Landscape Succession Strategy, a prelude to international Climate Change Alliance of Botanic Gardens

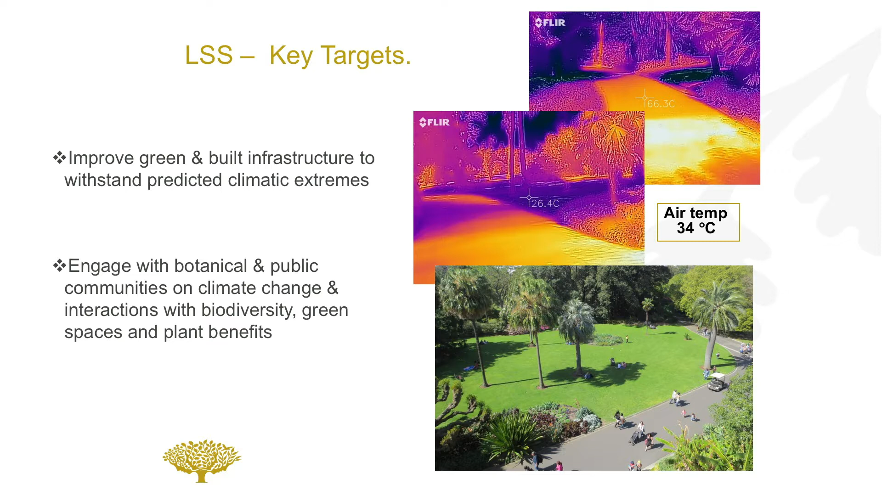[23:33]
We also had to look at improving our green and built infrastructure. And you can't see these slides very well. Actually, I might come back. I'll deal with that now. That one there is 26 degrees. That's measuring the surface air temperature of shaded turf. The path was around 66 degrees, which is probably a little bit elevated to what it really was, but say it's 50, 55.